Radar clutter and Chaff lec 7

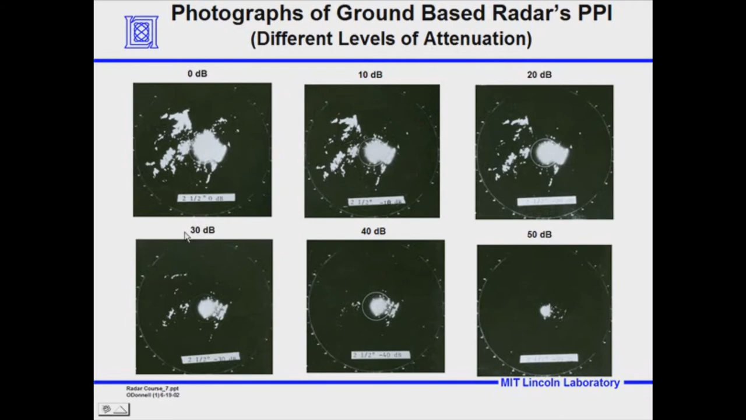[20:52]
So what that says is that that clutter is 100,000 times greater than the minimum detectable signal of the radar. That's pretty intense. Now let's try to put some numbers with this and go over, give you a geometric and analytical feel for what's going on.
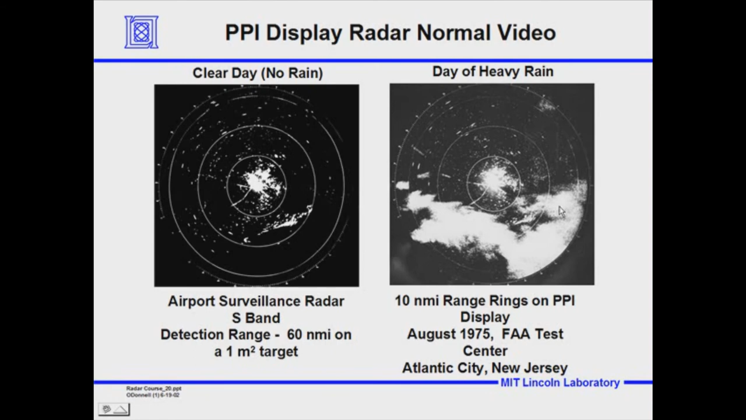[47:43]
This was taken in August of 1975. See? This is what a rain cloud would look like, and it would move across slowly at whatever the prevailing winds are taking the rain through the region. In this case, we'll see later in Lecture 8 that this was extremely heavy rain. Okay.
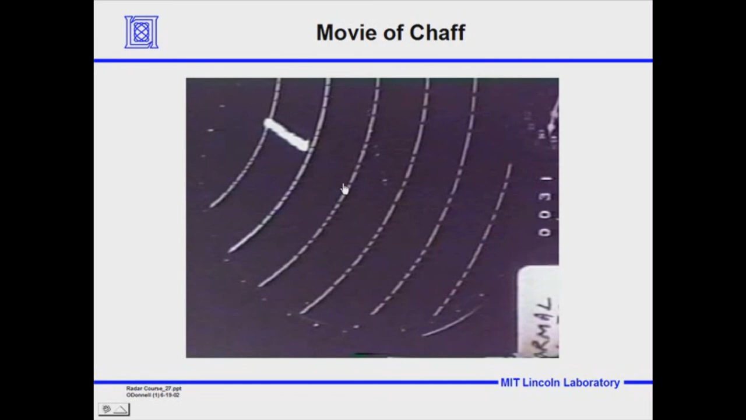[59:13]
And in this case, it was about 400 pounds of chaff dropped as fast as the airplane could drop it. Let's look at it one more time. And this is the airplane going out, dropping the chaff behind it, taking a dog leg to the left, to the right, excuse me. And then it finished dropping it when we're on its business. And then you can see as the chaff drops, the wind is just blowing it out over the area with cross sections that were a thousand times greater than the ambient noise level of the radar.
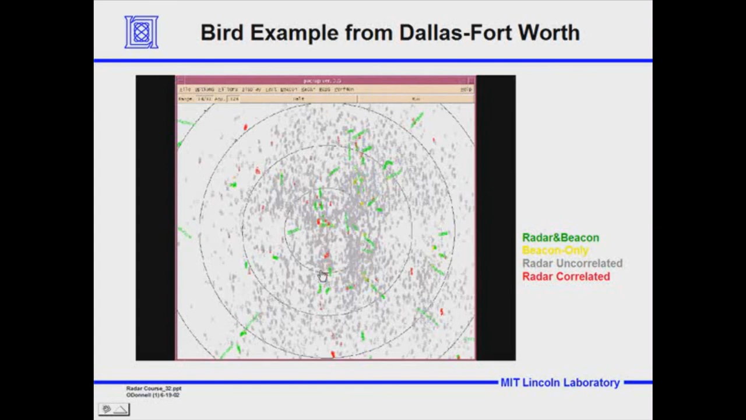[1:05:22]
so the clear aircraft would be a little worm that's that color that have a radar and a beacon returns. But you can see a lot of birds, and this is the, you know, one of the worst days in several years, not several years, but the worst day or two of a year down in Dallas. It's like that when the birds are migrating. So birds are a significant issue for radars. So let's just recapitulate very quickly about birds.